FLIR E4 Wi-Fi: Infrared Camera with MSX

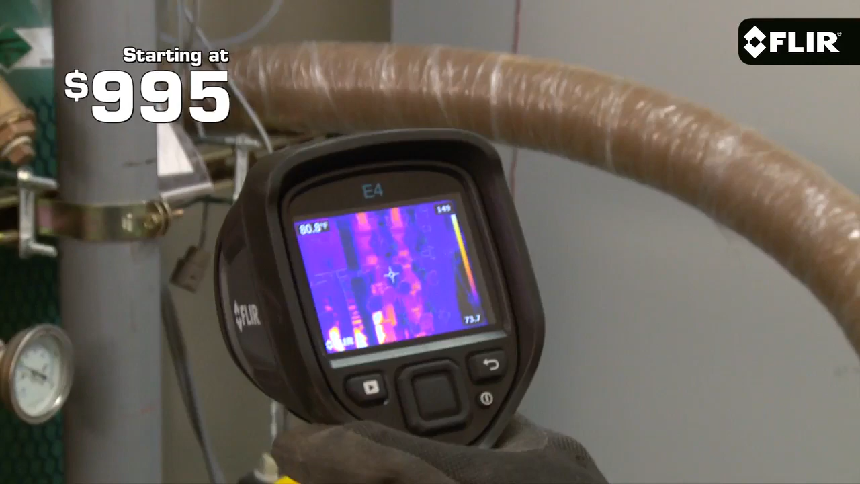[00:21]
At $995 for the E4 here, these are the first IR cameras starting under $1,000 to offer quality thermal images, a built-in visible camera, and our patented MSX image enhancement.
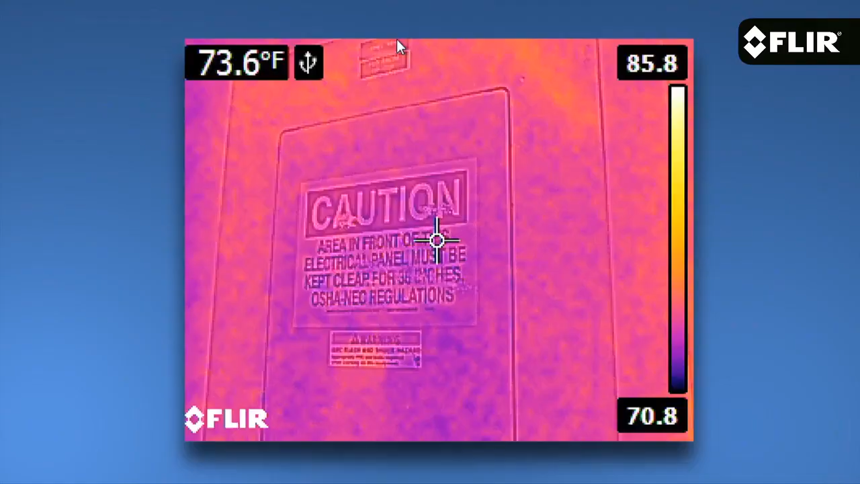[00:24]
On screen: spot 73.6°F
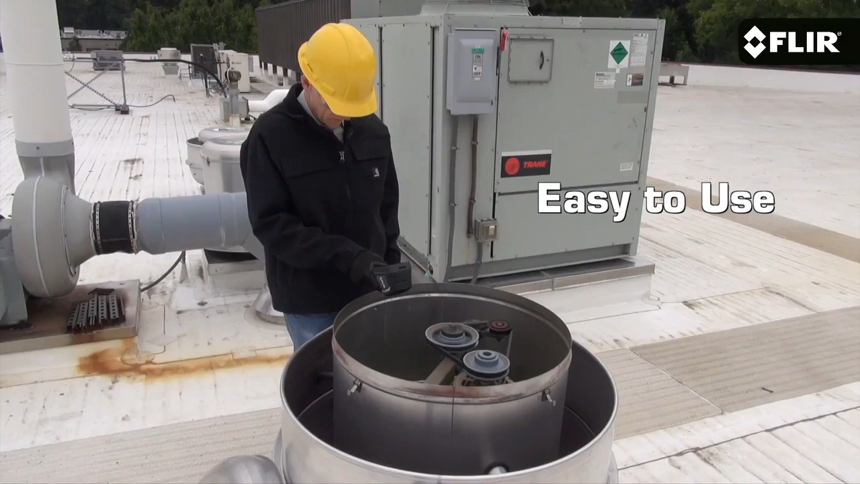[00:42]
It has a bright 3 inch LCD that's easy to see,
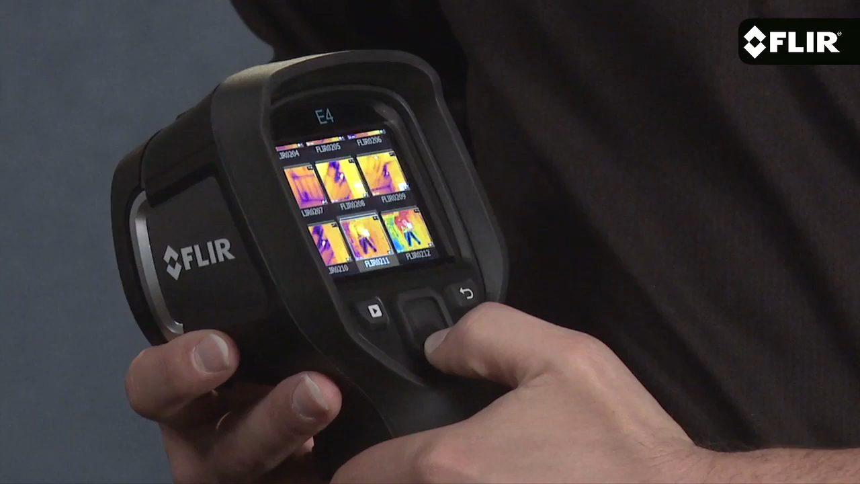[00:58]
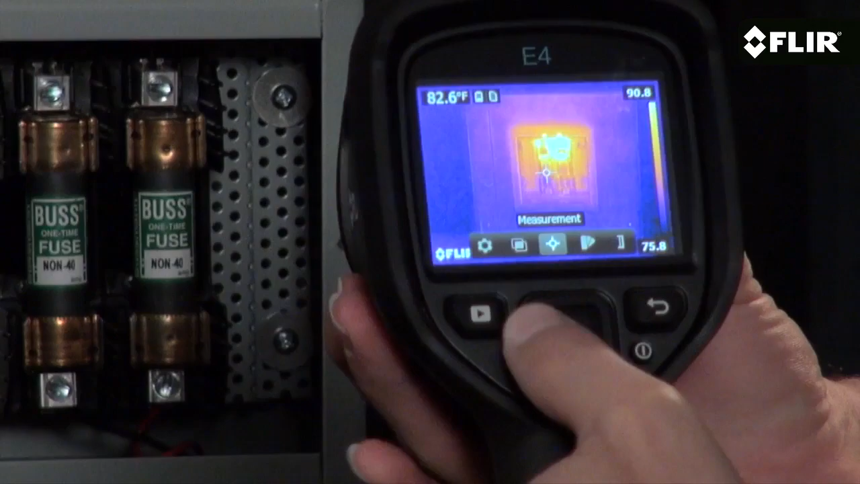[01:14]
On screen: spot 82.6°F
The EZ interface also gets you to imaging modes like MSX. What I like most about MSX is how it adds key detail from
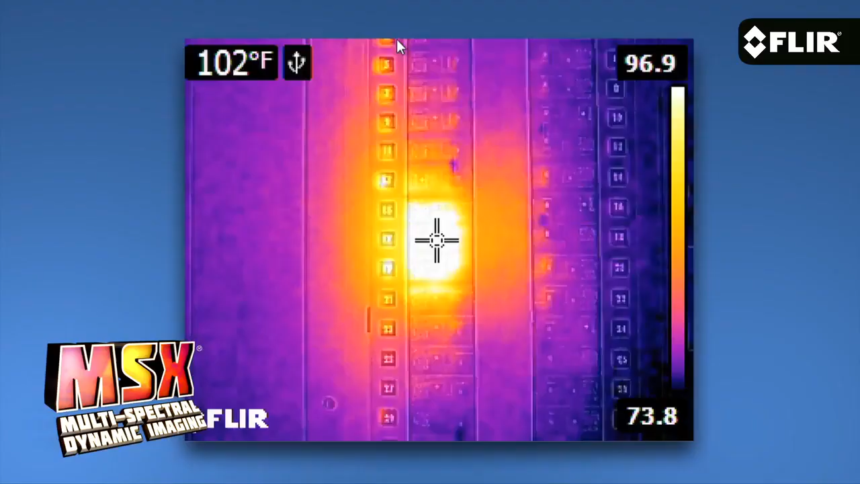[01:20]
On screen: spot 102°F
the visible camera to the thermal image without diluting the thermal image. It really enhances the scene and helps you recognize where the heat issue is right away.
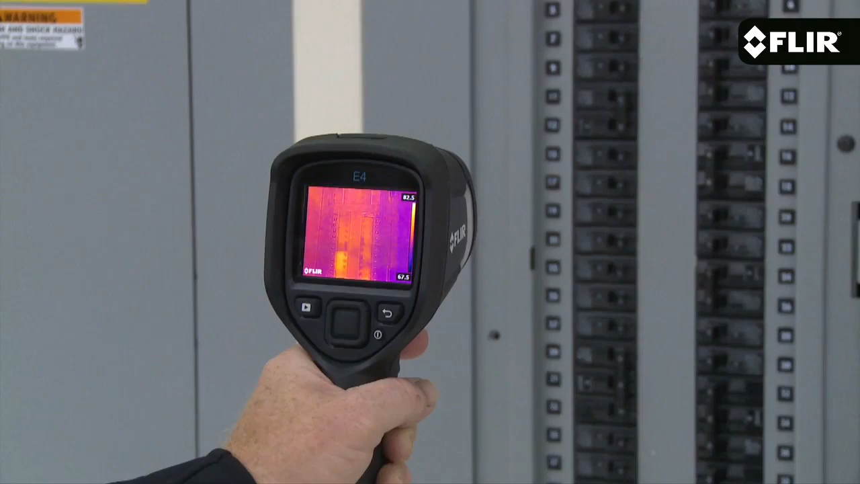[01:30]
This is a great camera to get started with, or to keep handy for quick scans and safety checks. But if you're looking for higher thermal resolution, more on-screen temperature measurement tools, and extra features,